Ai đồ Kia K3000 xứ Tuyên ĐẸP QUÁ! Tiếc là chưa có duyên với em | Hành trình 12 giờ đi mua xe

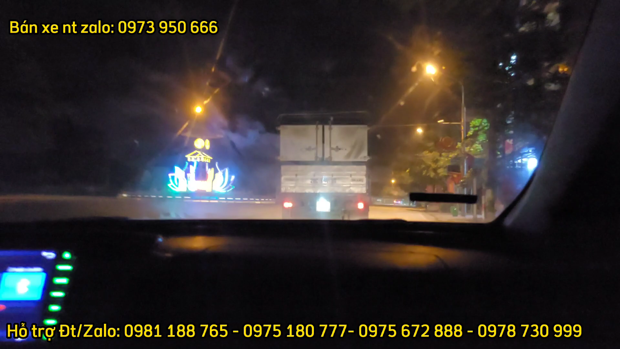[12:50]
Về chiếc xe này thì đúng là nếu mà cái bửng đít ấy và cái chủ đầu tiên họ giữ gìn hơn một tí thì nó có phải được tuyệt đối không? Tiếc quá, về lại phải dọn một tí ở bửng đít anh em ạ. Đấy. Đây.
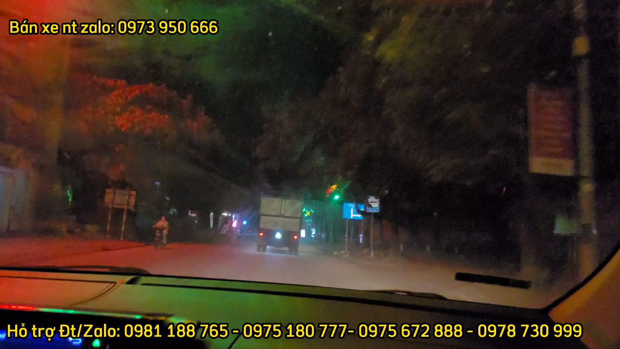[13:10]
Đi gần hơn một tí thì chúng ta sẽ thấy rằng là đấy, em xe ô tô kia nó vẫn hoạt động bình thường, bốn bánh bánh nó vẫn chạy, đèn nó vẫn sáng. thiếu mất cái bạt, chắc là về lại phải đầu tư cái bạt rồi anh em ạ. Đã mua cao này về lại phải đầu tư nhiều, không biết là có cháo ăn không đây, cứ bắt về đã. Đó thì về dòng xe tải 5 tấn này thùng bản đời 2016 ấy.